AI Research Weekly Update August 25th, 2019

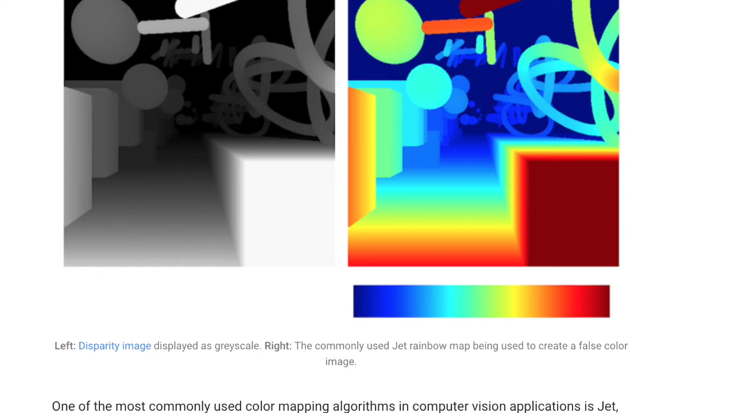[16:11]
But things like the jet rainbow map shown here has these sharp transitions that aren't really like perceptually consistent from dark red to dark blue in this transition.